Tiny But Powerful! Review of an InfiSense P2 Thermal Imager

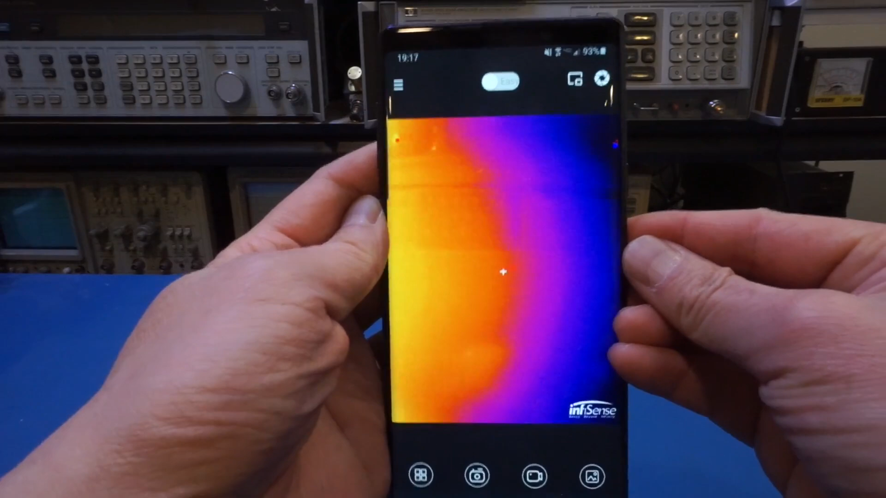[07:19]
application is launched once it's boot up i suspect yep you can see what is in the background
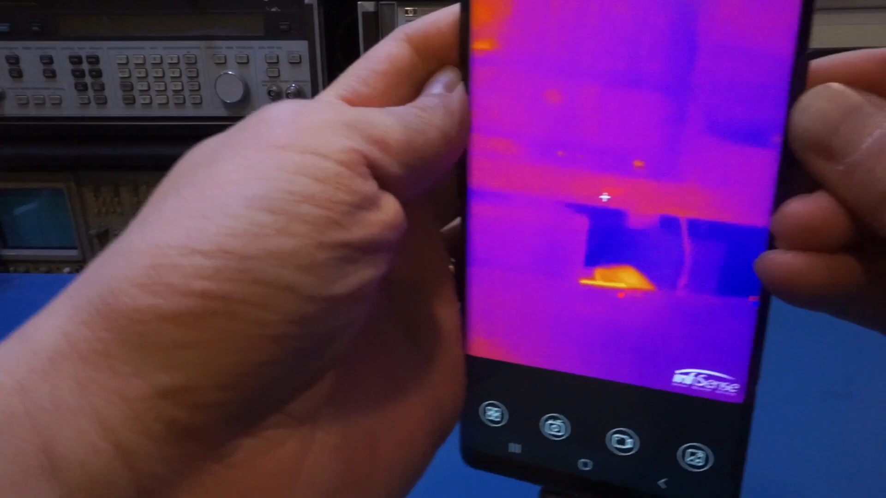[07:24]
by the way the hot spot right now you see that is the isolation transformer right there and
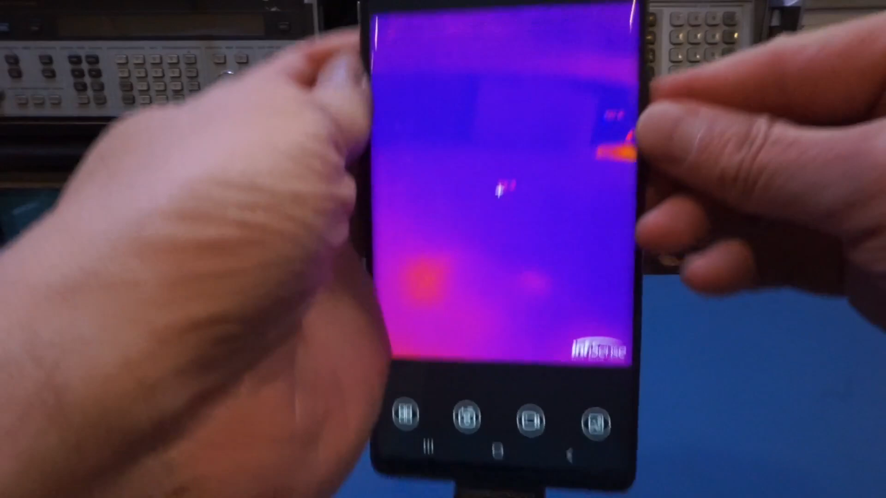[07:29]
because it's always on that's why it's showing now it's probably a little bit difficult
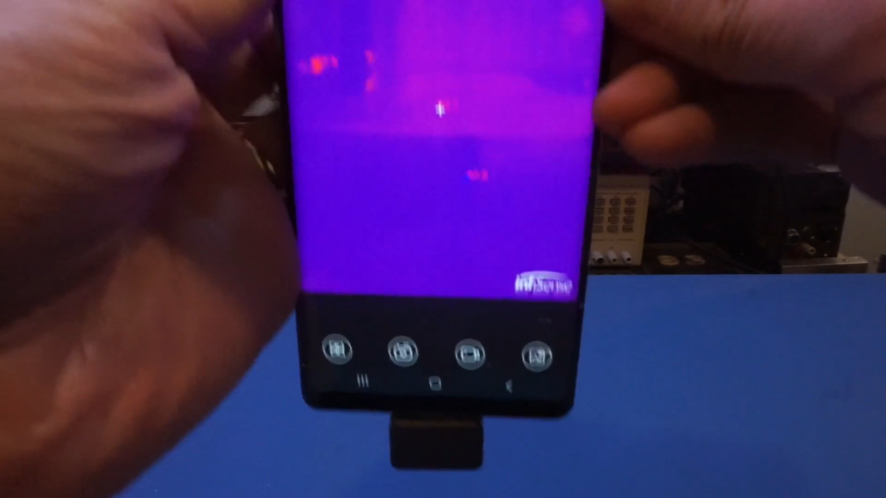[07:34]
to see from the screen here unfortunately this is a through the cell phone screen
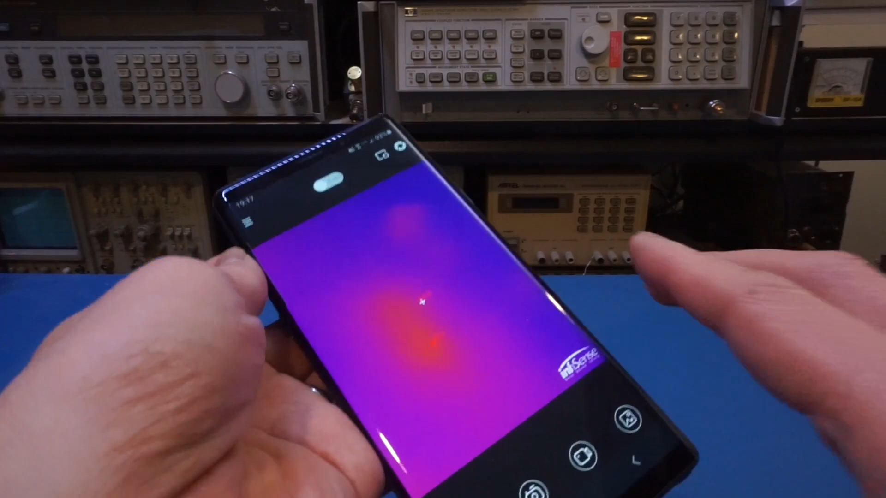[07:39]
but later on i will post some pictures maybe overlay it on the video so you can see
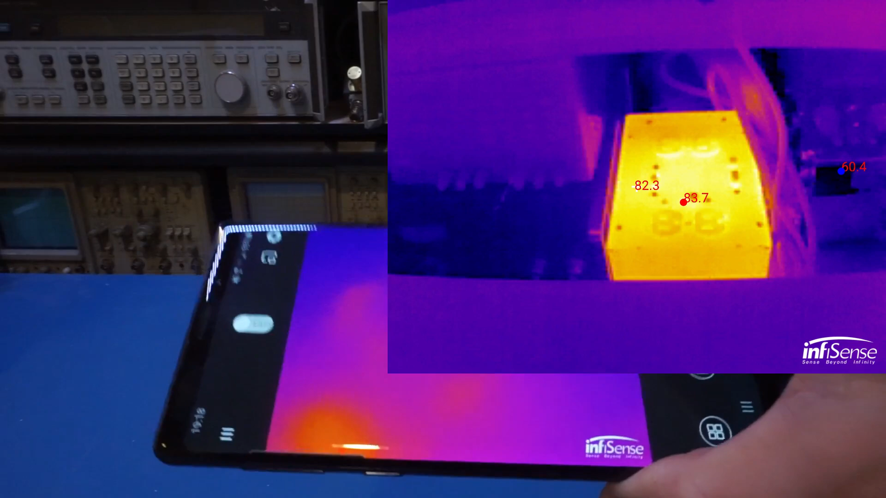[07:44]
it a little better but right now what we're trying to do is you can see already see
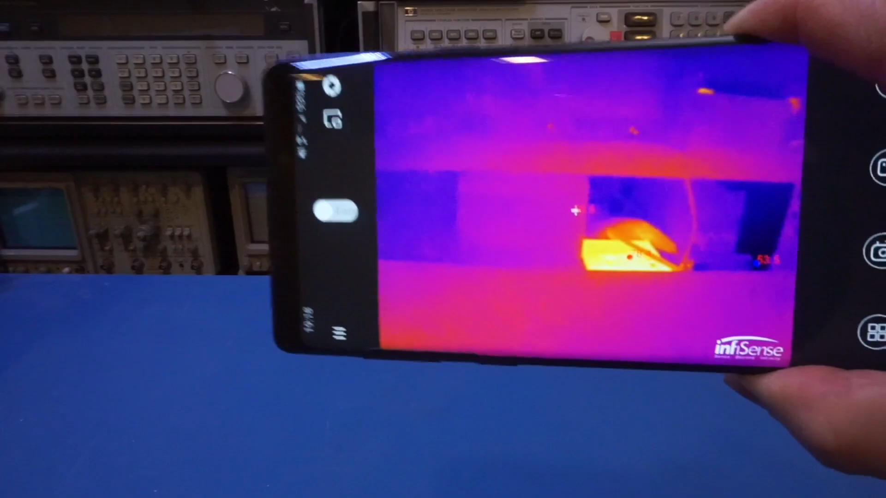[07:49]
how fast the refresh rate is and definitely is very useful
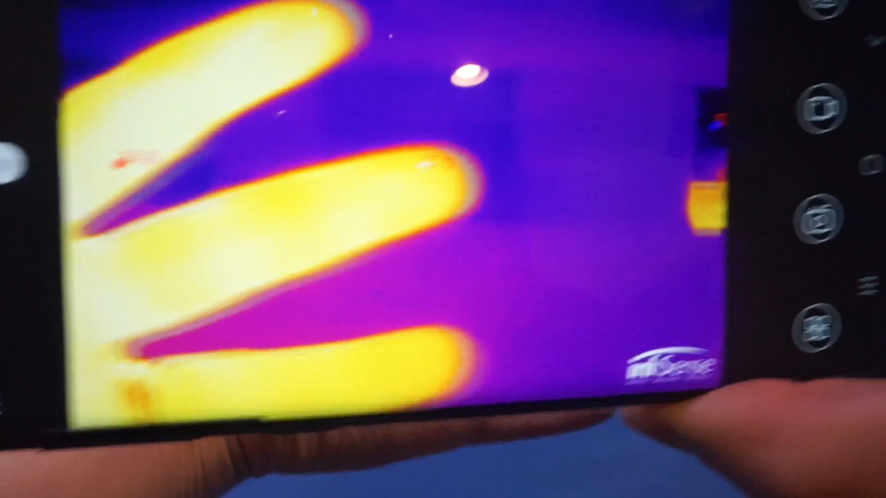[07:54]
here and let me just put my hand behind you can see my hand right there
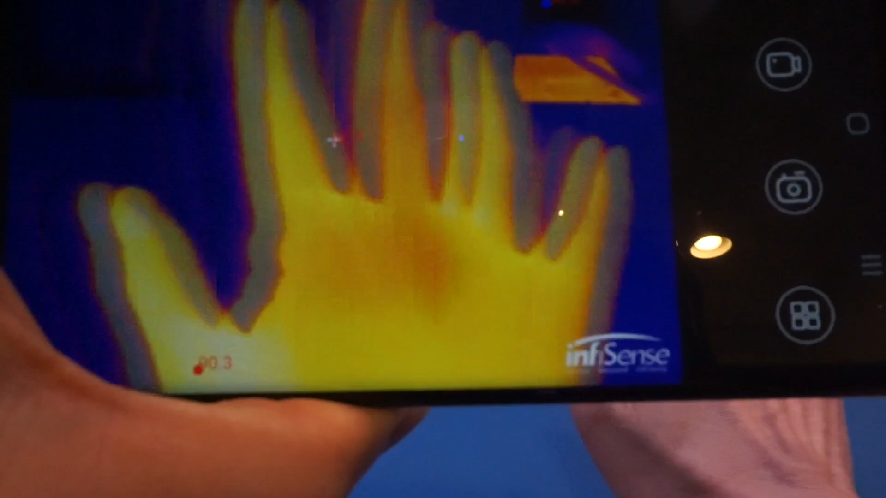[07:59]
by the way you probably saw that little glitch there and i'm not sure if
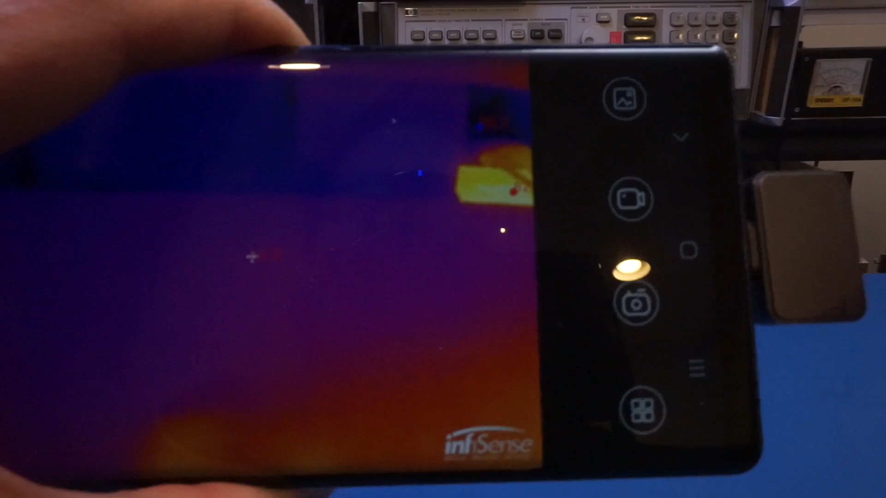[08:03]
you can hear there is also a shutter here inside this little device and
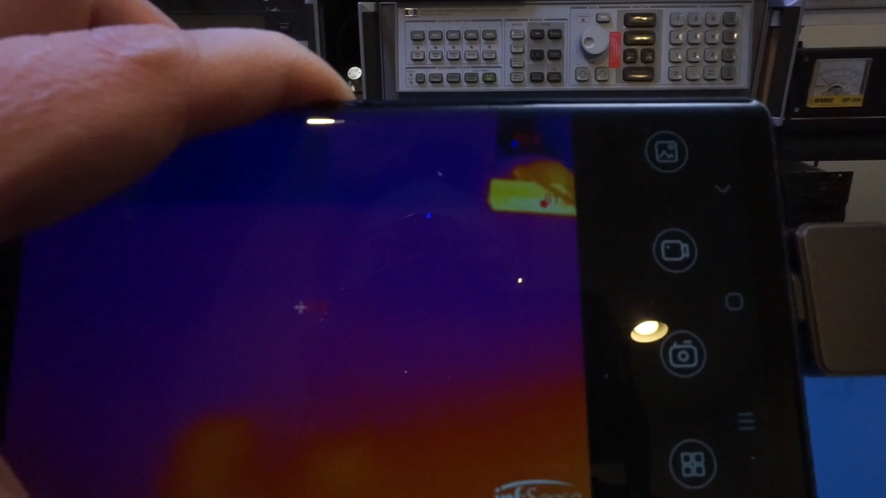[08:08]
that's very typical for the thermal camera to calibrate itself so
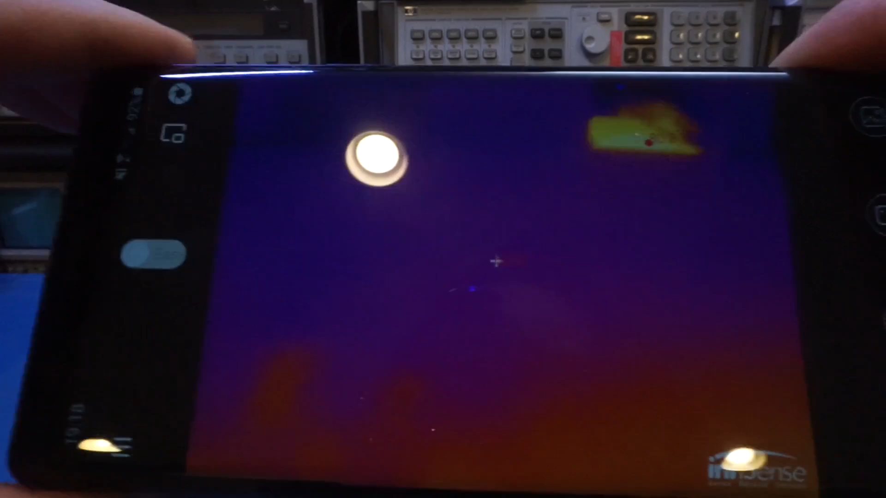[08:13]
let me try to see if we can hear that i'm going to try to be quiet
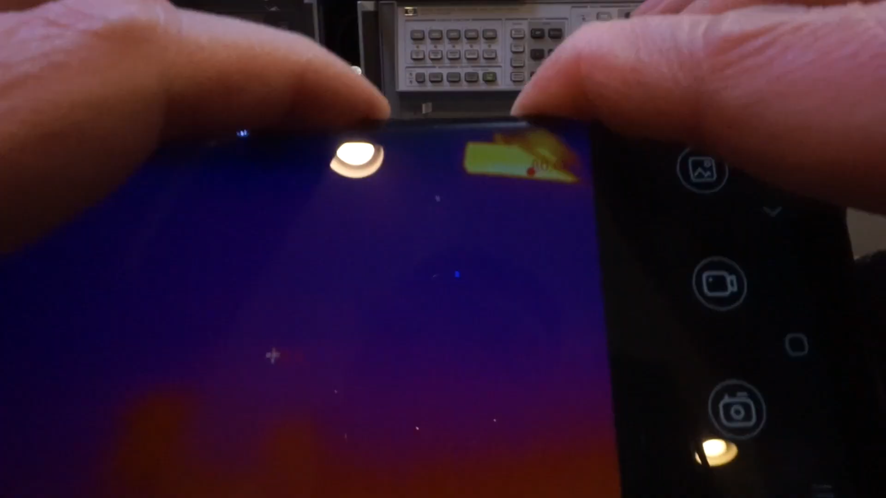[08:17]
maybe put it
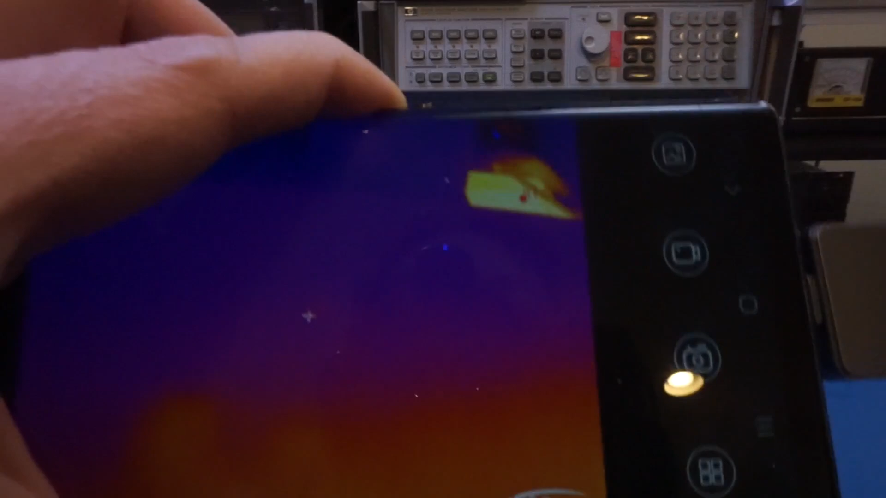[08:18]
closer to my microphone here and let's see if you can hear i'm not sure if you heard
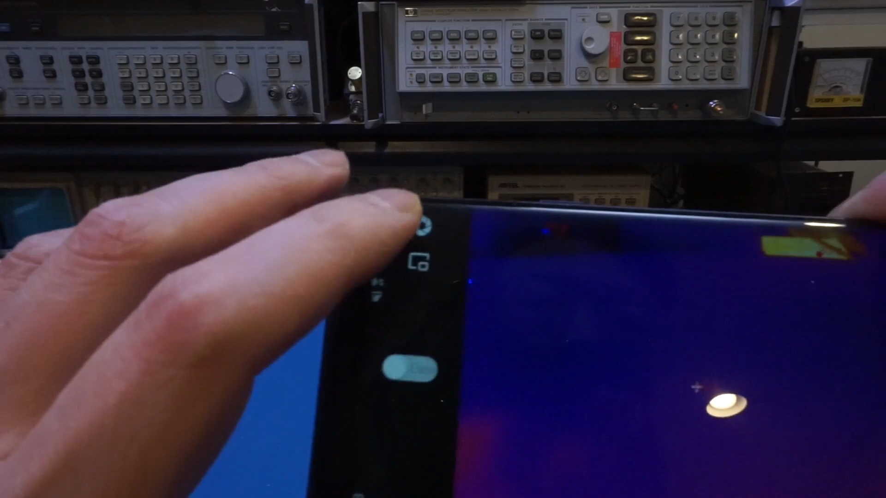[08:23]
that but i can also manually trigger that calibration mode by pressing this camera button
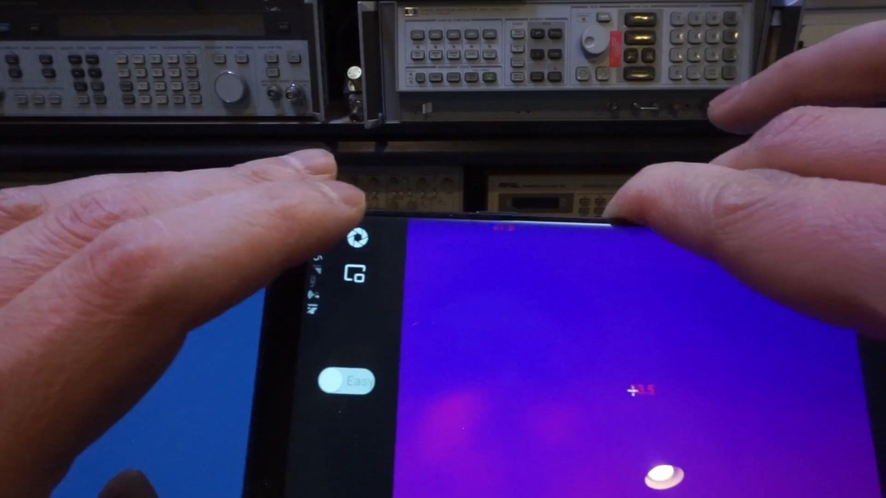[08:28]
so let me put it near my microphone you can hear
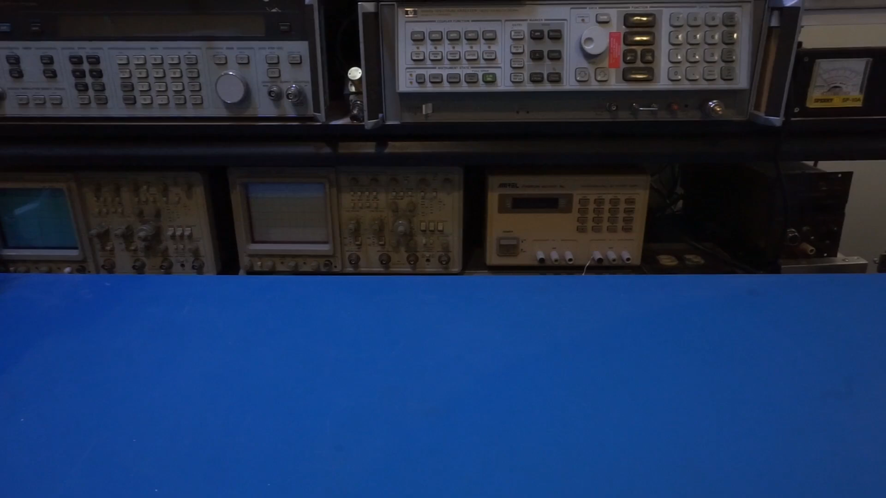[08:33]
that i'm not sure if you heard that click anyway so
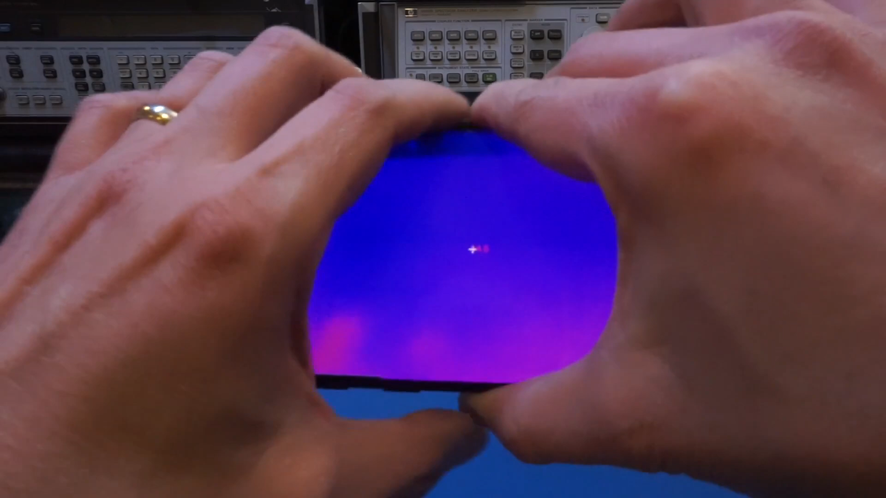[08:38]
that's the shutter the shutter itself does automatically engage once a while
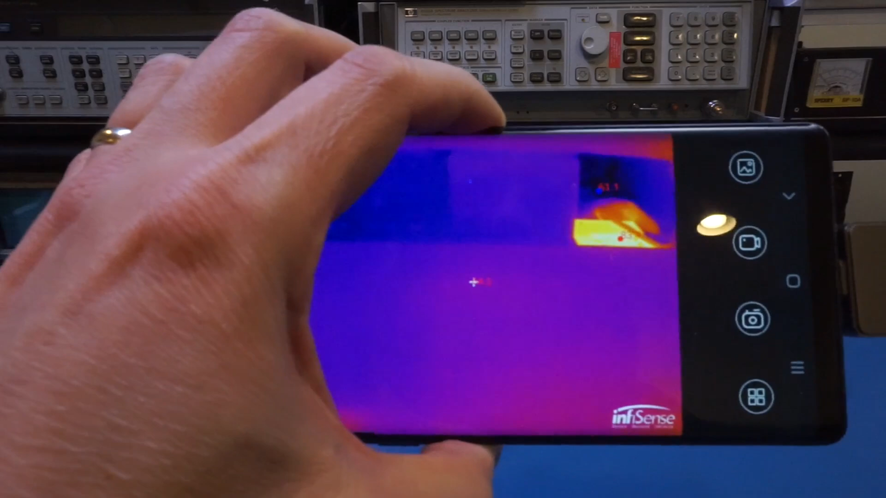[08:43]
so that's when you see the frame start freezing and that's what happened a moment ago
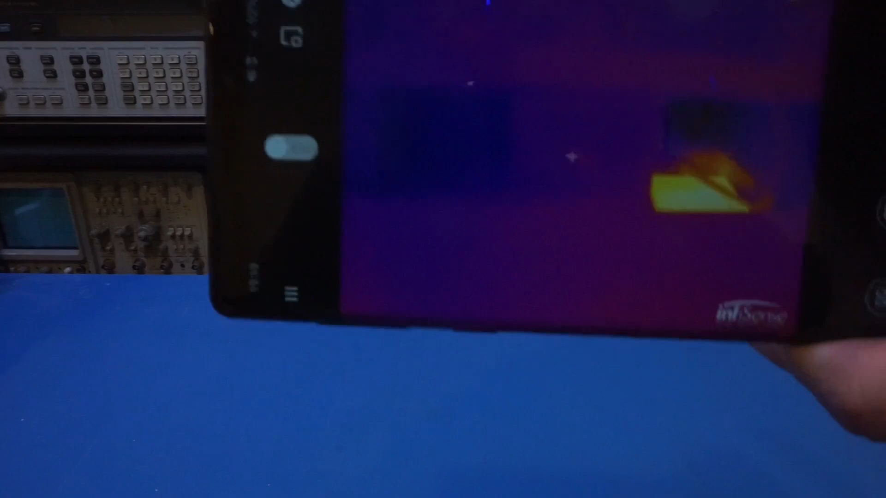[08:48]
but once it's in that mode you can see that we are able to measure the images